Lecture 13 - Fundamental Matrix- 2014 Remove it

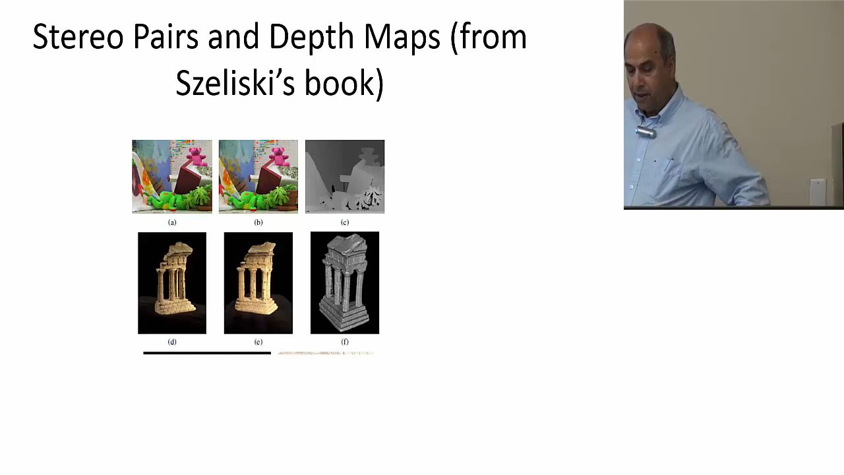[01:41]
So we have two images, and in order to find the depth disparity, identify these images so that we can just take a pixel from this row and go to the same row and find this match.